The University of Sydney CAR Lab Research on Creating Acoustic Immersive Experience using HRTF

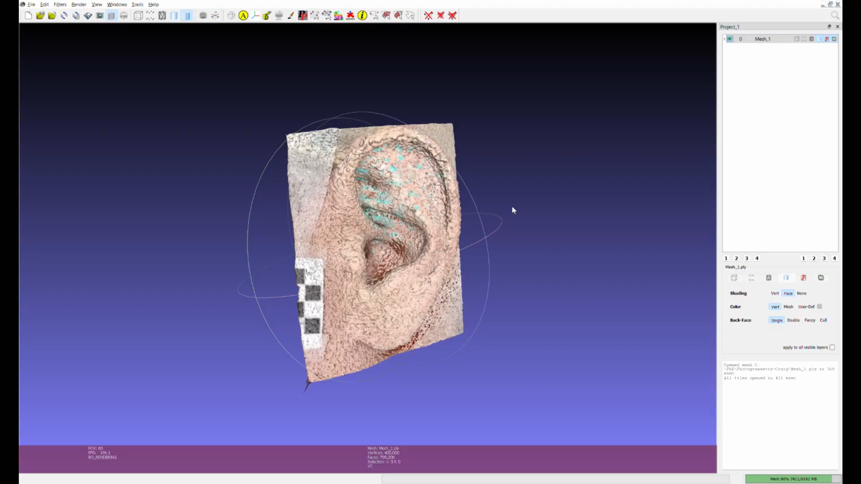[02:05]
It intelligently stitches adjacent images together to produce a mesh.
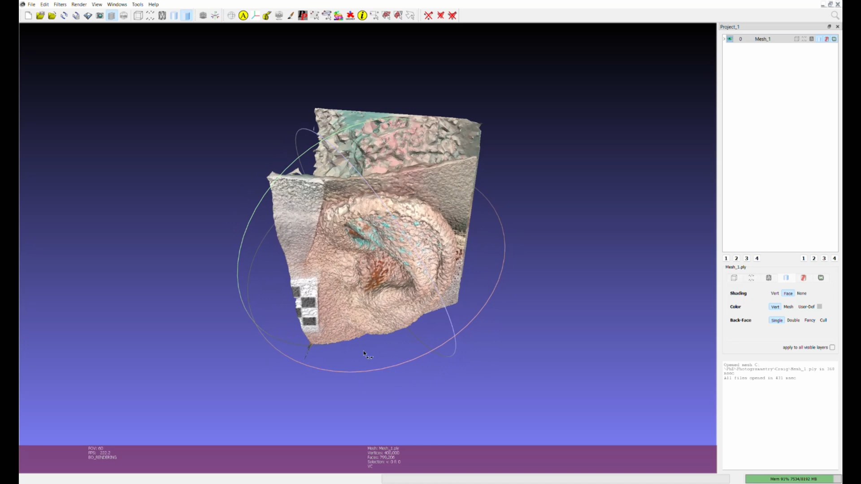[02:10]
For the head torso model, it can work directly on the DSLR still images.
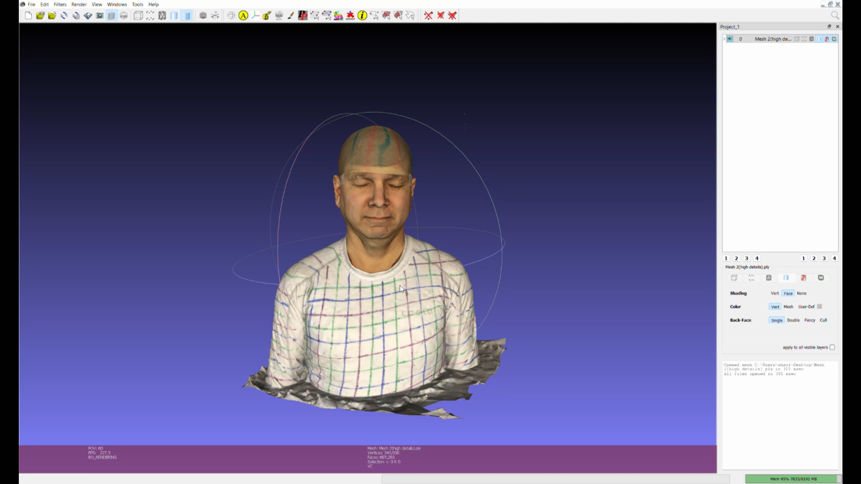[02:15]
For the ear models though, we set Zephyr to extract 3 still frames per second from the ear videos which ensures sufficient overlap between frames.
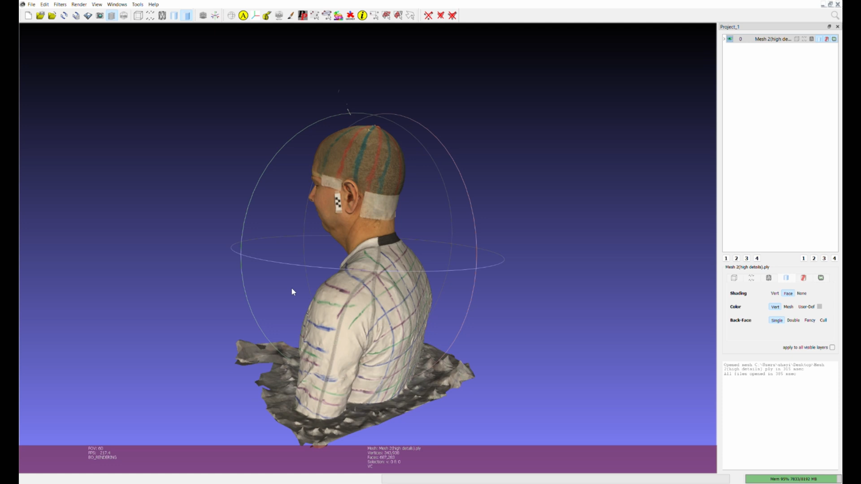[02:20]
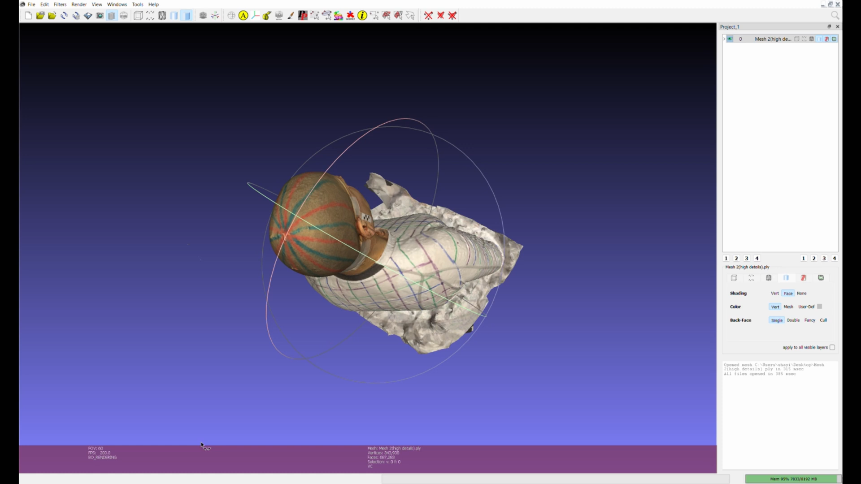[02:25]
The resulting meshes need to be touched up, trimmed and refined. We do this using a combination of MeshLab and Geomagic wrap.
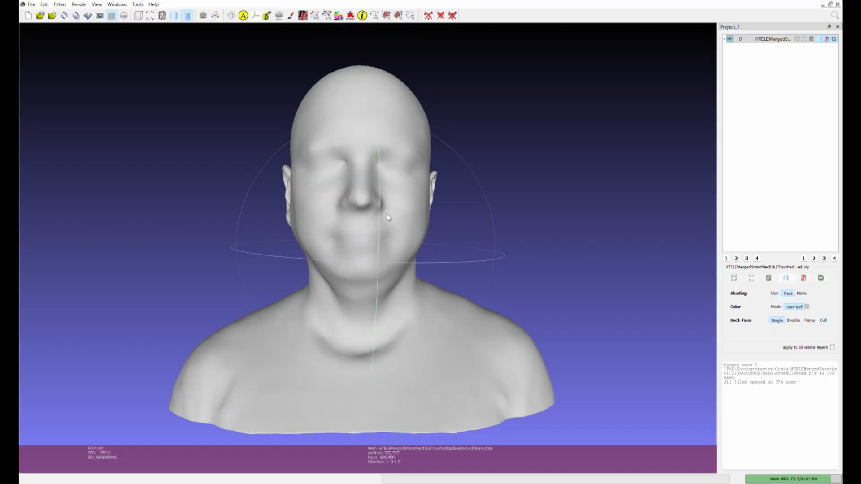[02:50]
After some final refinement, the mesh is now ready to be run through acoustics for BEM simulation.